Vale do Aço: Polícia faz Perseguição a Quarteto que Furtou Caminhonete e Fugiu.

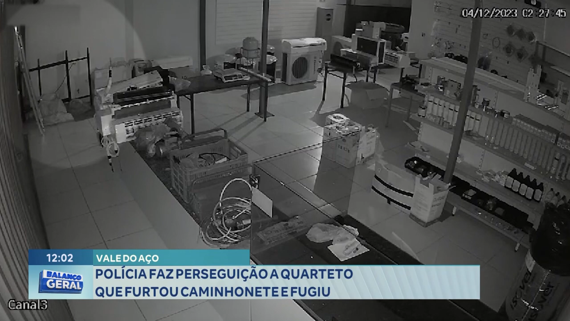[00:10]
Mostramos o caso essa semana aqui no Balan Geral, né? A Gisele Ferreira e Rodney Ferreira conversaram com o militar e trouxeram nessa reportagem pra gente aqui. Pode balançar. Era madrugada. As imagens de segurança mostram o momento em que o veículo, com quatro suspeitos, bate em um estabelecimento comercial.
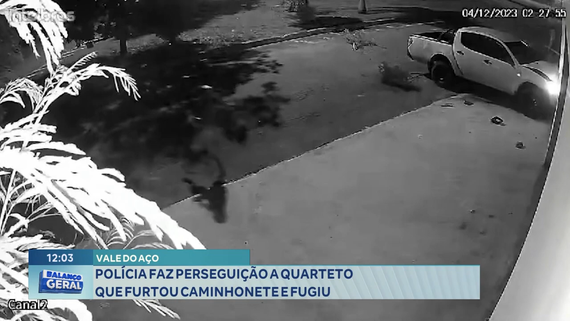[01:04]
Logo em seguida, eles colidiram com o veículo no muro. Os quatro ocupantes saíram correndo.